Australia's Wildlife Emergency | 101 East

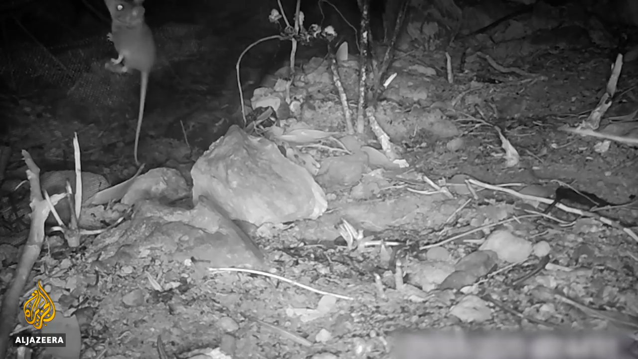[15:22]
That's the little fella there. So it's amazing to think that just a few hours ago, there was a Kangaroo Island dunnart right there.
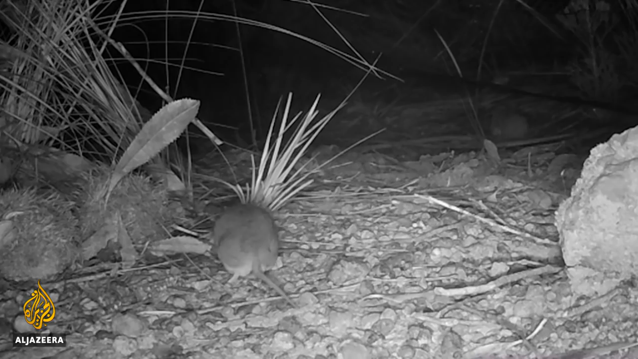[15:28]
Just makes your work even more urgent. Yeah, that's right. Yep.
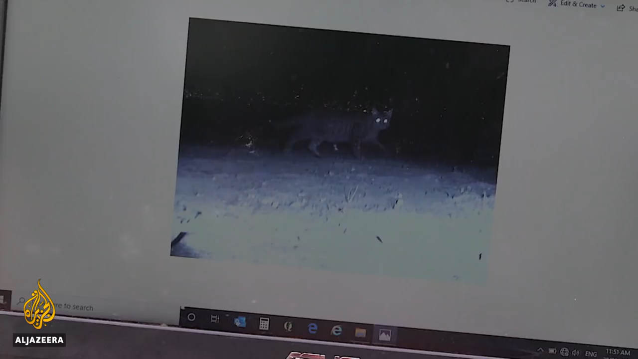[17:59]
That cat has been hit. So we have, you know, taken out another cat.
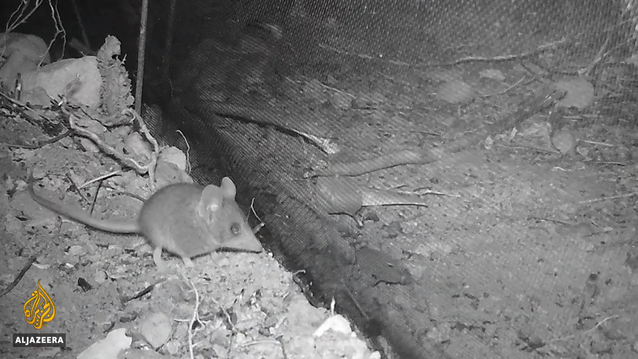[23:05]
Trying to work out how to get through. Ah, that's so cool. It's great news. Proof that the species has survived another night. But there's also been a more ominous discovery.
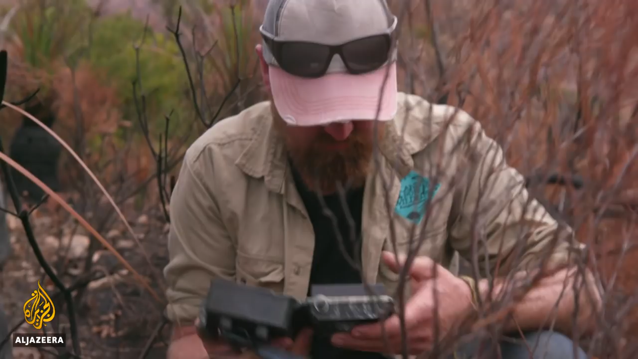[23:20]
We've found another cat we haven't seen here before.
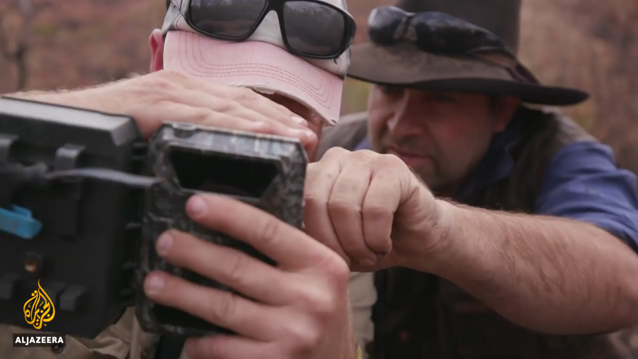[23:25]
Looks like a female cat and we've got lots of images of her actually walking past the camera.
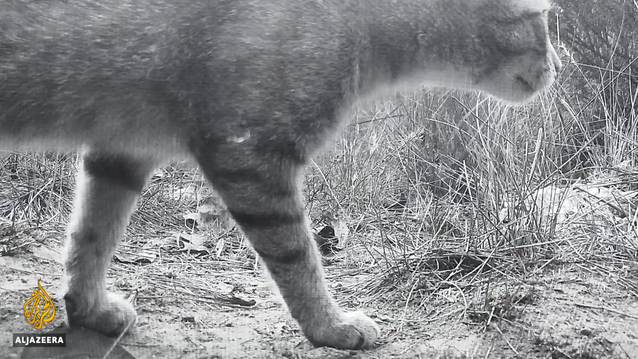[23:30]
And she, yeah, we're calling her Soxy because her left foot is white. So it's really important when you find cats in here that we identify how many there are.